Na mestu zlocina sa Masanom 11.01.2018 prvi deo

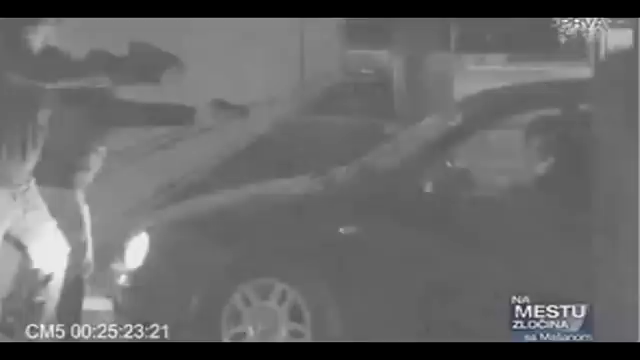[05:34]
sigurnosne kamere sa zgrade snimile su ceo atentat na Baltića, ali su snimile i scenu kada ona baca pištolj glok u kontejner i na kraju ona je pričala policajcima sa ta se zapravo odrešavala.